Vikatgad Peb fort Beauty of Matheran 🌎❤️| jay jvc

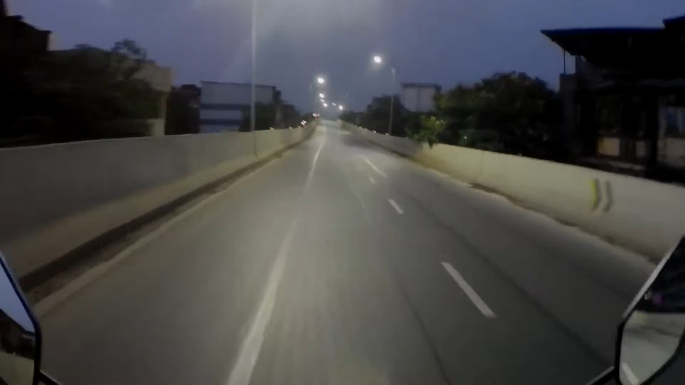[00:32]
पेब फोर्ट जो कि पन्वेल साइड है और आज मैं सोलो नहीं जाने वाला आज मेरे साथ आने वाला है एक मेरा फ्रेंड जो कि मुझे कलावंतिन फोर्ट में मिलाता है जब हम लोग ट्लेकिंग करने गएते तो पहले
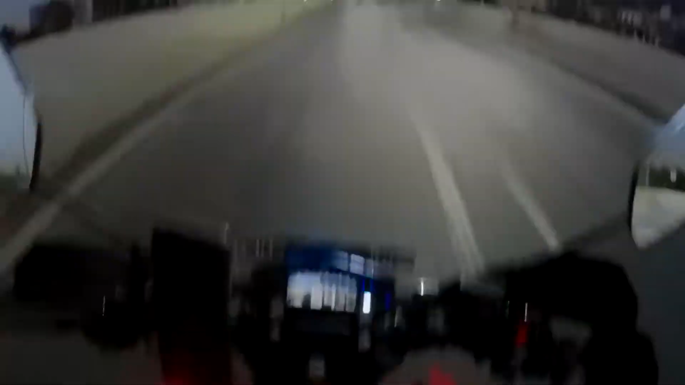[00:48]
हो चुका है बहुत लेट जक्की मैं उसको बोला साड़े पांच बजे मिलता हूँ और यहीं मत जा रहे छे और रोड है पुरा खाली तो चलते फिर से मिलते फिर आगे की कहानी चलती रहेगी